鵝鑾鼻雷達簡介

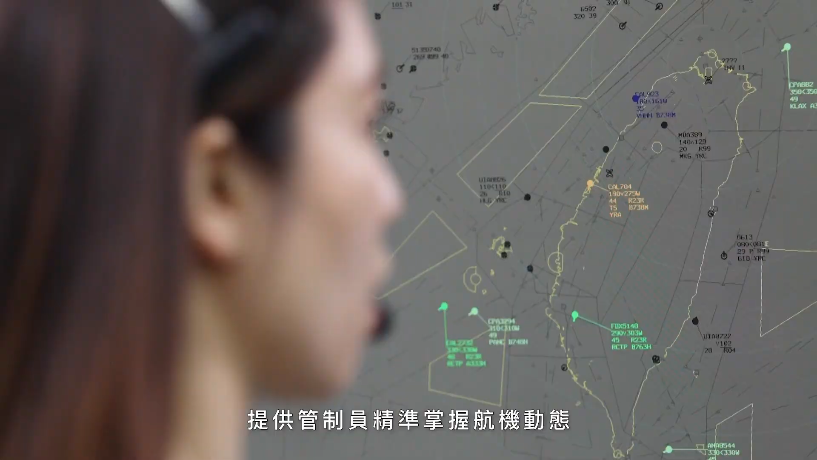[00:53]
高度等資訊提供管制員精準掌握航機動態確保飛航安全而在日趨繁忙的台北飛航情報區如何透過雷達設備精確追蹤航機動態
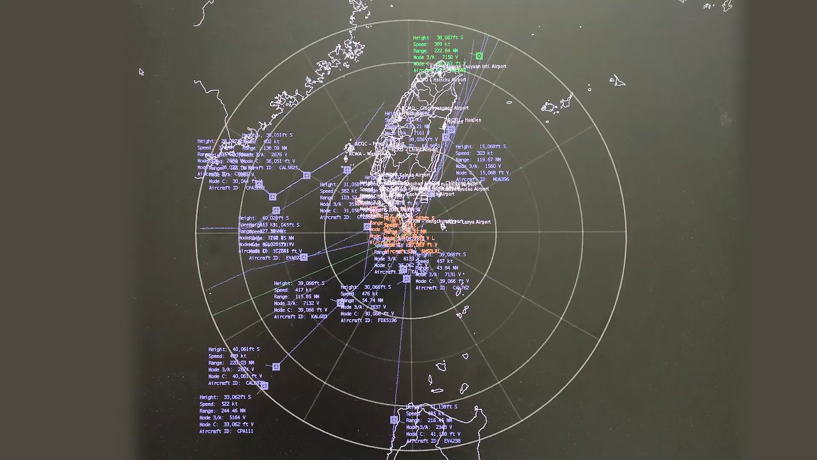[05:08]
距離及方位等資訊本次新增具Mode-X功能提升雷達詢問效率及航機定位精確度
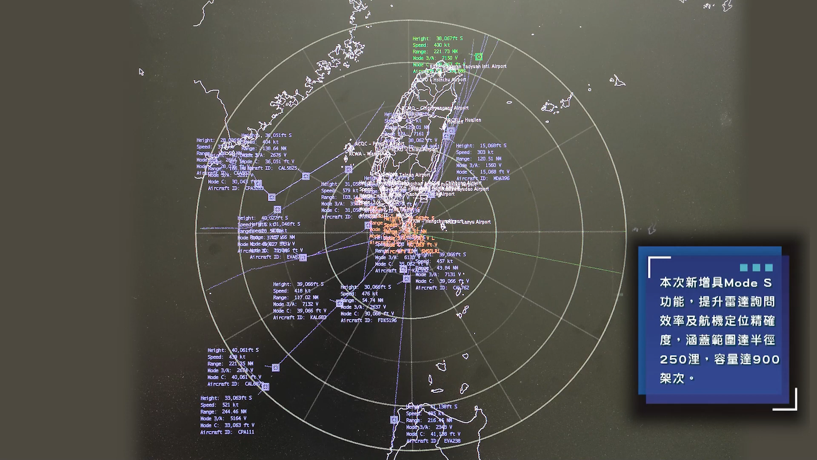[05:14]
涵蓋範圍達半徑250米容量達900架次
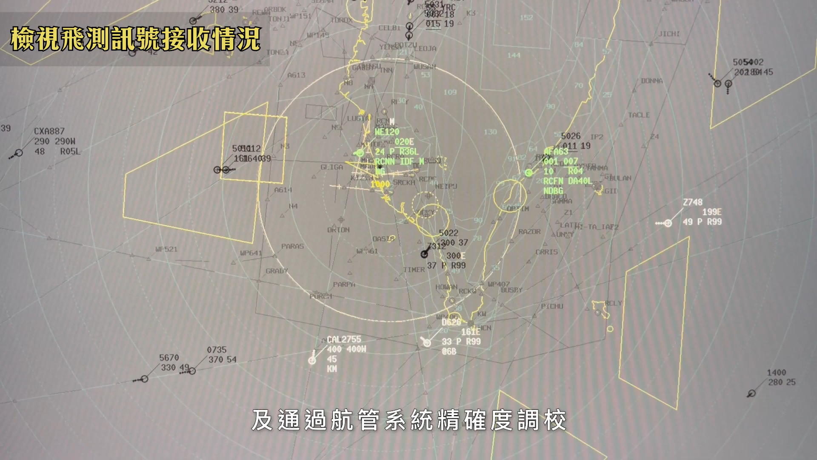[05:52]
符合航機隔離標準後提供與管制員使用